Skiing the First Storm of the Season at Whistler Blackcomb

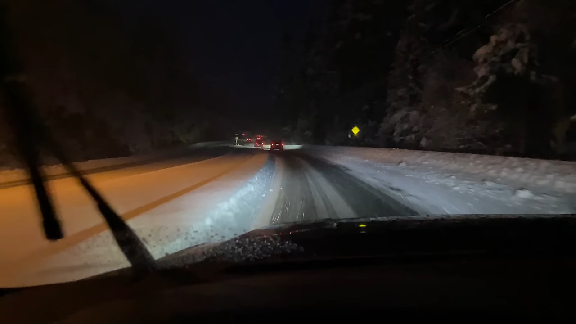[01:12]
We've got snow down low, so I think we might be seeing top to bottom today, folks.